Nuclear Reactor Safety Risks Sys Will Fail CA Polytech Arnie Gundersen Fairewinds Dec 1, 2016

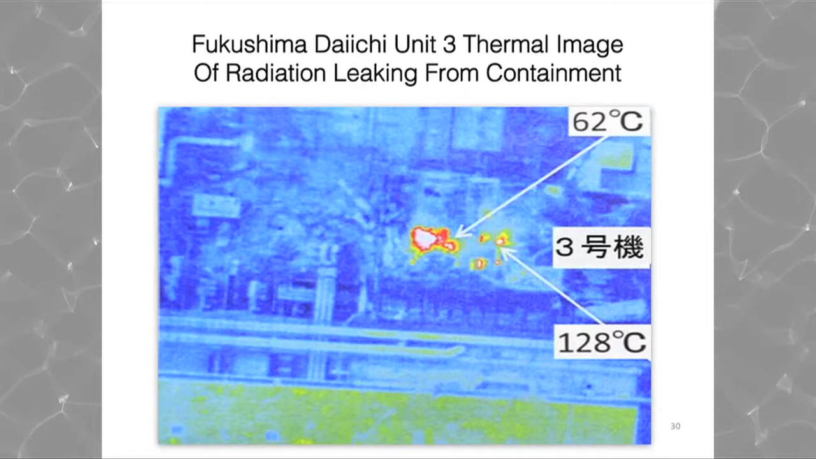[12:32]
And the gases over the spent fuel pool are at about 62 degrees centigrade, about 130 degrees Fahrenheit. Um, that's the spent fuel pool. But if you look right next to it, and these are, this is TEPCO data now.